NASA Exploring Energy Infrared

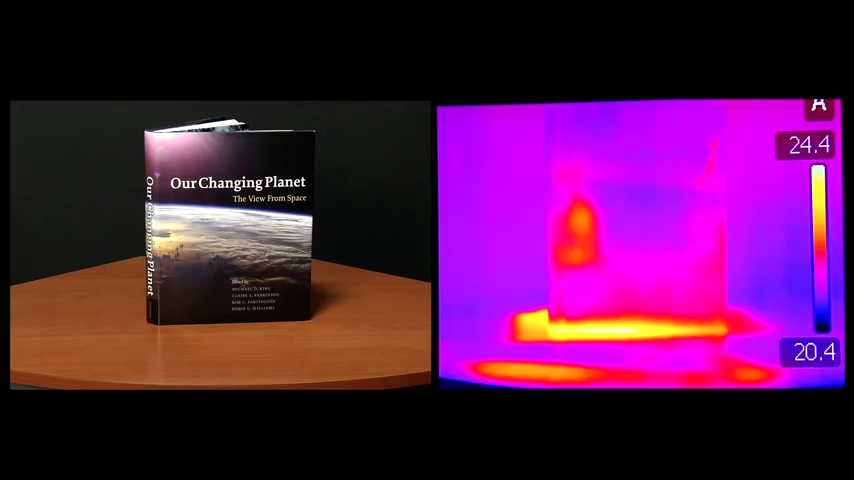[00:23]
A chair, a book, food, meat.
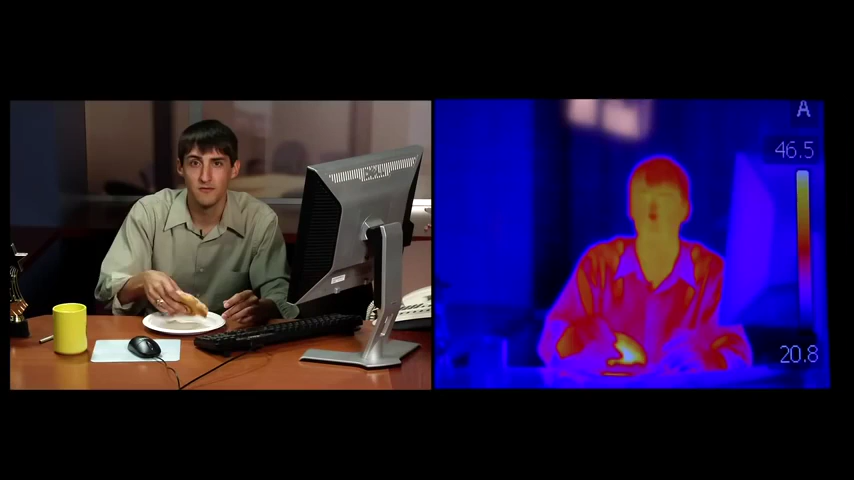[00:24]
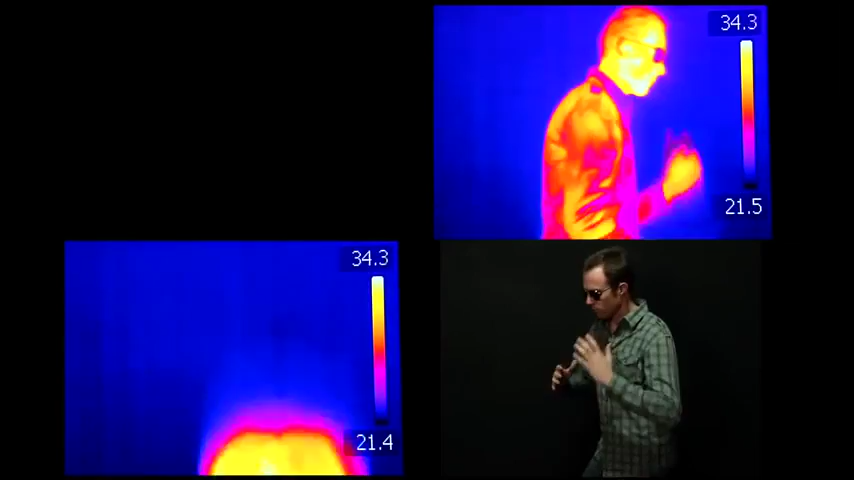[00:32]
Everything around us, even the Earth itself, radiates thermal energy.